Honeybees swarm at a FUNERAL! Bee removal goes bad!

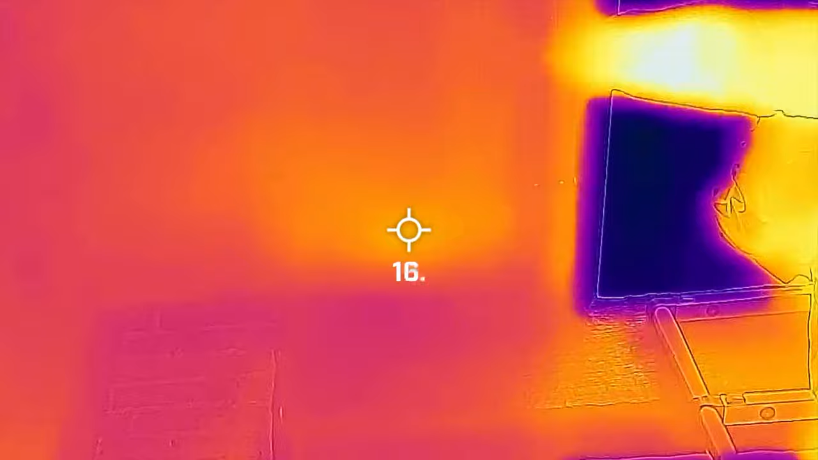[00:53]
Right there. When I take my finger away,
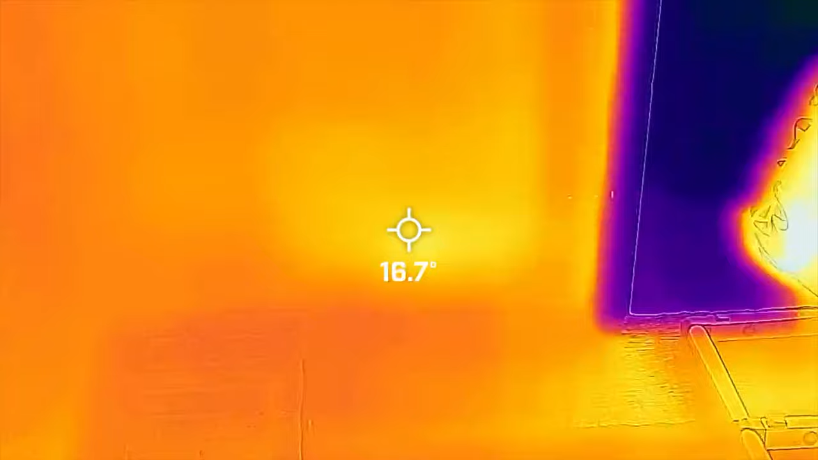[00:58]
you can see the bees aren't actually where you would have thought they would have been.
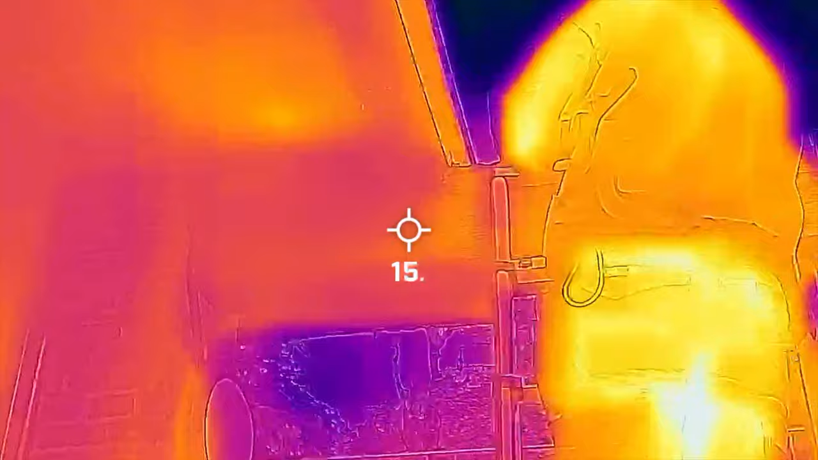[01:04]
Rick is just doing a little video of the entrance point of the bees there. You can see his heat signature.
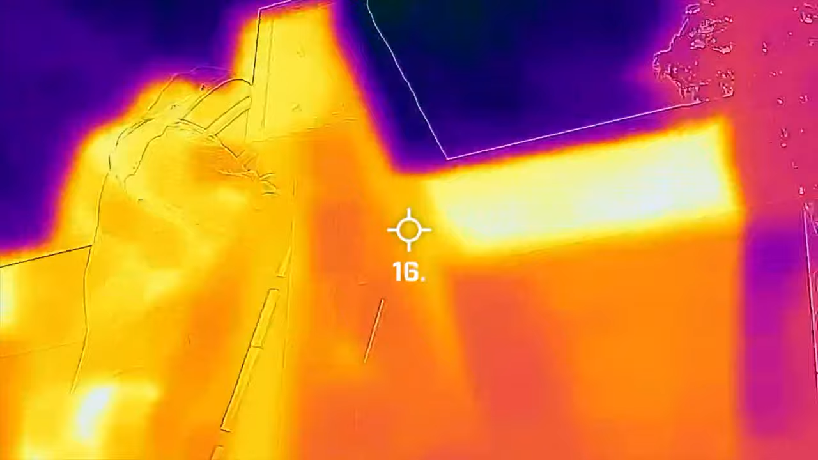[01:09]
And this is why you must, you must do a really thorough survey using all the proper kit,
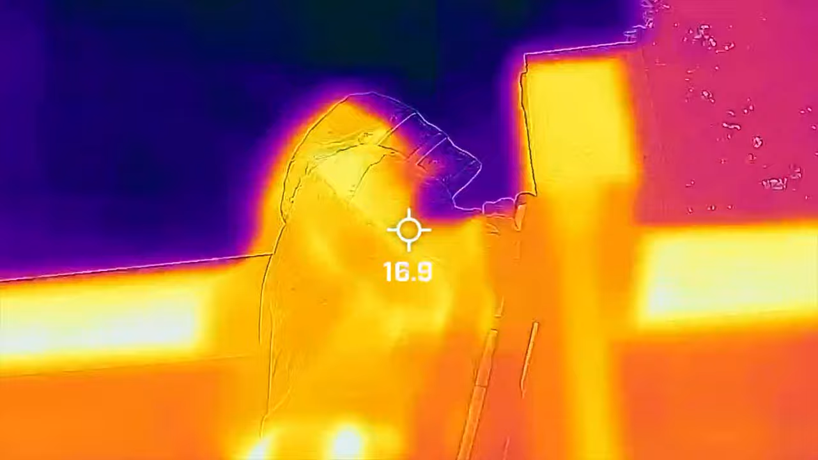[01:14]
different cameras, boroscopes, ferric cameras, you name it.
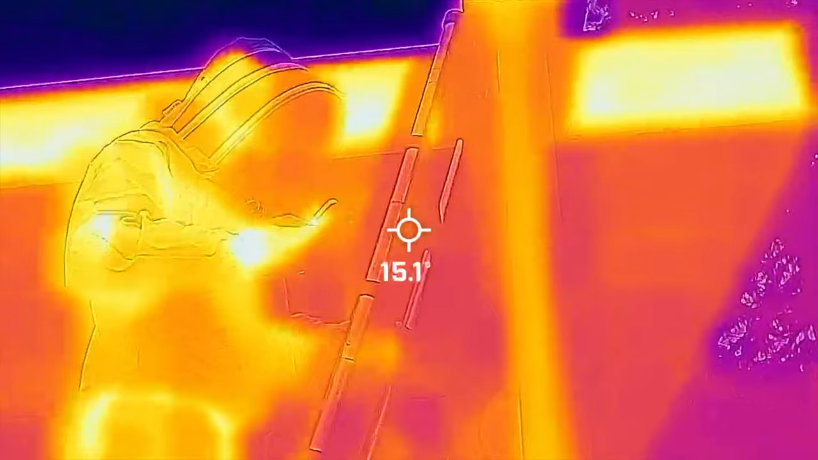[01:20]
We use it. And this is why.